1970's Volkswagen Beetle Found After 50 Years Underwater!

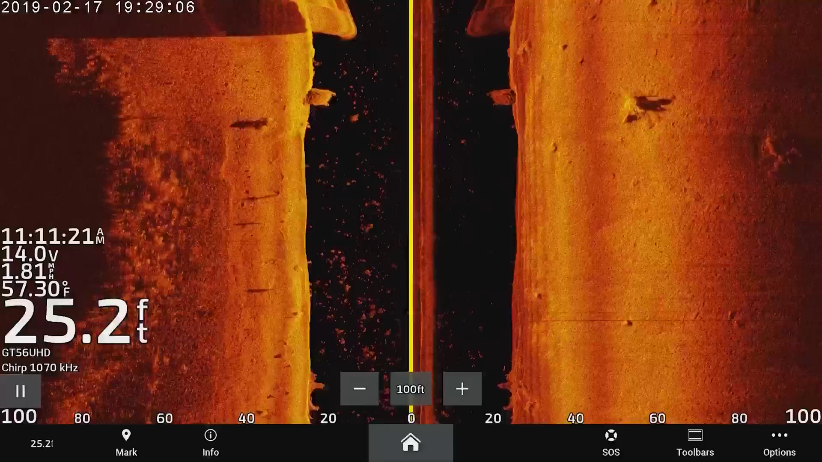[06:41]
On screen: depth 25.2 ft, water 57.30°F
You know what, there was another thing that we were looking at.
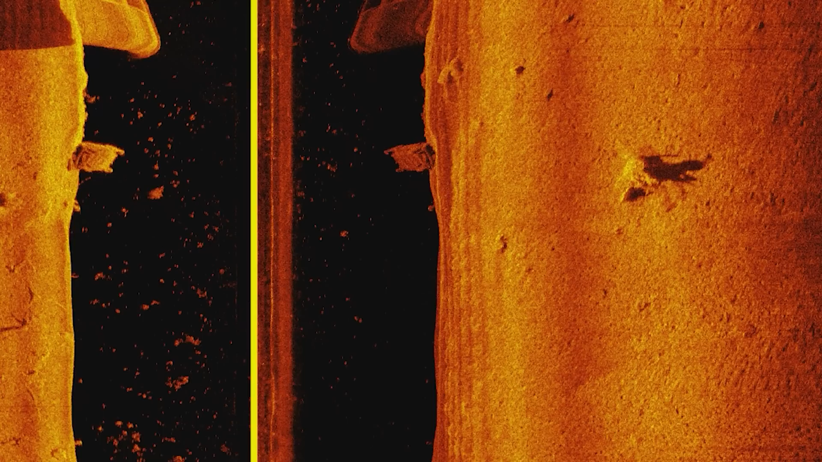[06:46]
That's got a round spot, I don't know. There's two Beetles? I don't know if it's small.
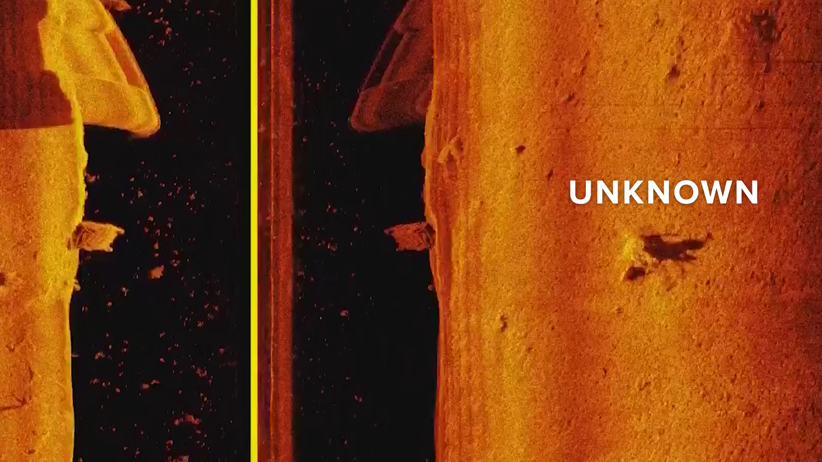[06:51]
What if somebody dumped two Volkswagen bugs right here? That'd be awesome. There was something like right over there I remember searching, and that we were like, I think that's a car. That might be a car.